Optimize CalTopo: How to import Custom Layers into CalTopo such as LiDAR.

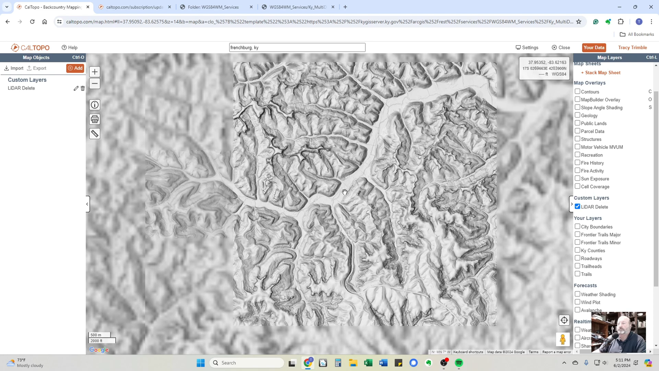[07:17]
Okay. And you can see the roadways.
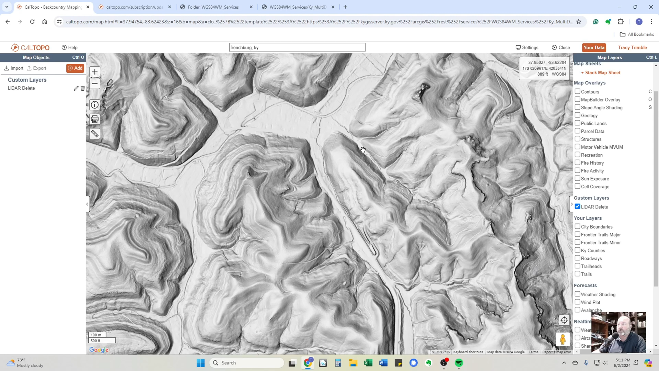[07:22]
You can see the tops of hills and old logging roads and everything. Once you're satisfied that, yeah, this is the layer that I want.